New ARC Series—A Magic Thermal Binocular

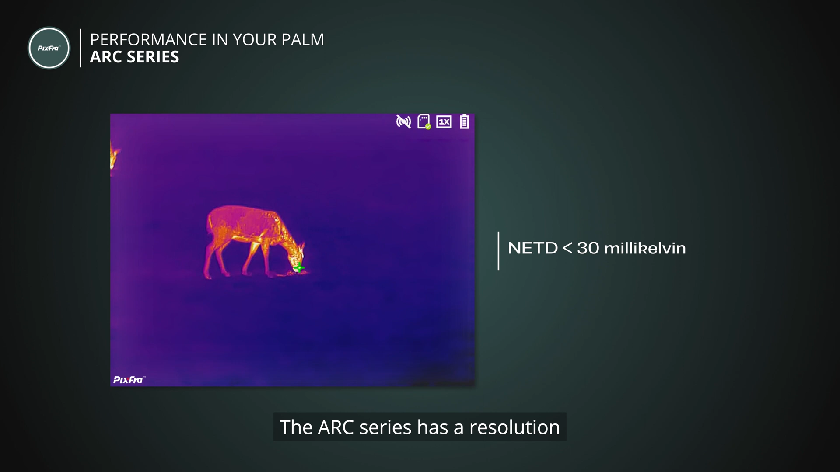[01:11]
the Arc Series has a resolution from 384 x 288 up to 640 x 512 pixels.